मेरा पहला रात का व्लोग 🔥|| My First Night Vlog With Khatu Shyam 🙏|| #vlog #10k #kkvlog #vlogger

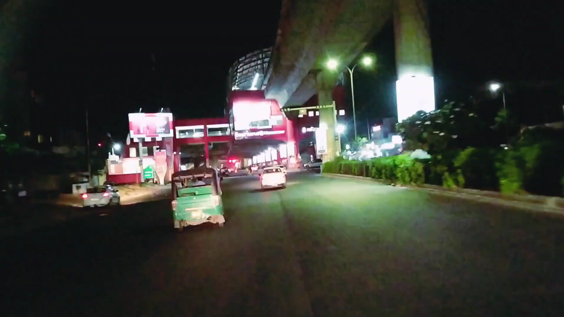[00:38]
दोस्तों ये मानसरोवर मेट्रो स्टेशन है, लास्ट स्टेशन है यहाँ का, ये आसियाना मानसरोवर।
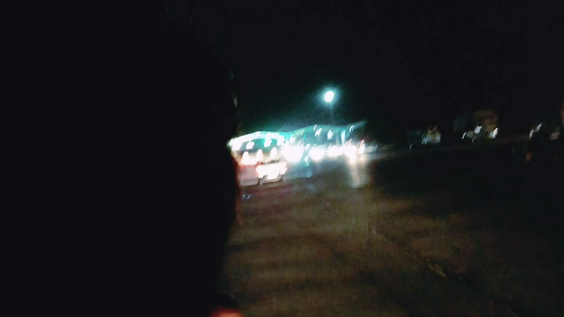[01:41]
जयपुर रिंगस टोल रोड, ये रिंगस के लिए आ गया।